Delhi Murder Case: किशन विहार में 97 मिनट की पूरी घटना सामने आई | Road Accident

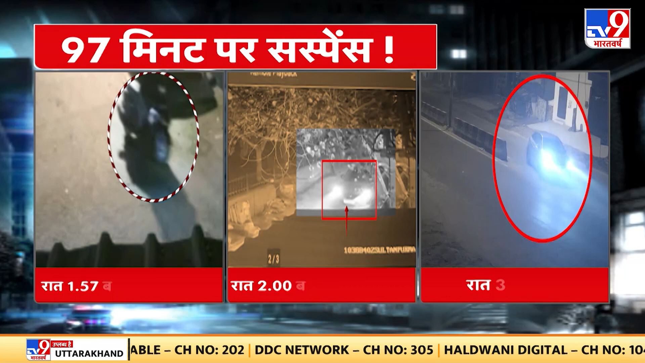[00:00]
یہ پہلی بار آپ ٹی وی نائن پر اس ایک ٹائم لائن کو آپ دیکھ رہے ہیں کیونکہ ہم نے دونوں چشمدیدوں سے جو کچھ بھی سنا جو کچھ بھی سمجھا اس کے بعد ان ویڈیوز کو ہم جوڑ کر ایک ٹائم لائن بتا رہے ہیں آپ کو ستانوے منٹ کا اور اس میں یہ تصویر ہے آپ دیکھئے رات ایک بچ کر ستاون منٹ پر جو پہلی تصویر ہم نے آپ کو دکھائی تھی سکوٹی والی اور اس کے بعد رات دو بجے تین منٹ کے بعد